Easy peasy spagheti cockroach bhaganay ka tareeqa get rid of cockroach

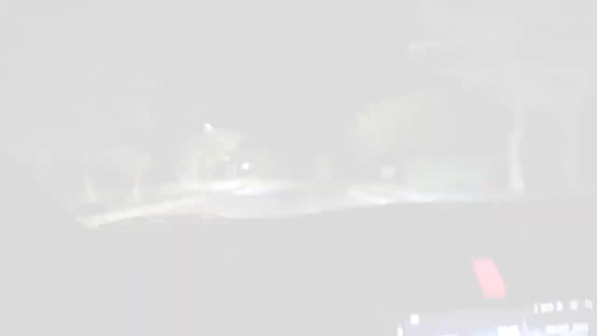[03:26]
اور وی ور بیک ٹو ہوم اور واپسی بھی بڑے مزے
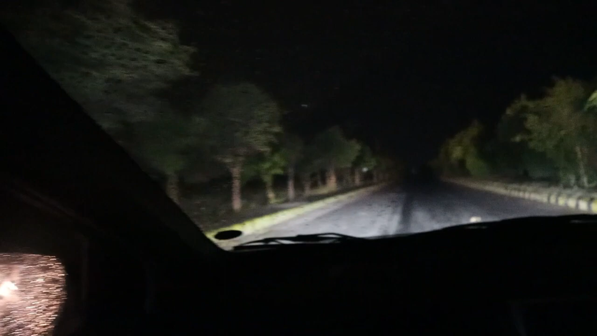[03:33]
کا ویدر تھا بھلکل کی بارش بھی ہو رہی تھی اور واپس آکے بچے تو سو گئے اور میں اپنے ساری پیکنگ وغیرہ جتنی کہ رہتی تھی سب کمپلیٹ کر لی کیونکہ نیکسٹے بھی مجھے چھوٹے موٹے باہر کے کام تھے تو میں پھر بس اسی کاموں میں لگی بھی تھی کہ یہ فینش ہو جائے میرے اب نیکس ویلوگ آپ کو میرا ٹریولنگ کا ہی ملے گا انشاءاللہ تینکیو فور واشنگ مائی ویڈیو اور دو سبسکرائب اور لائک مائی چینل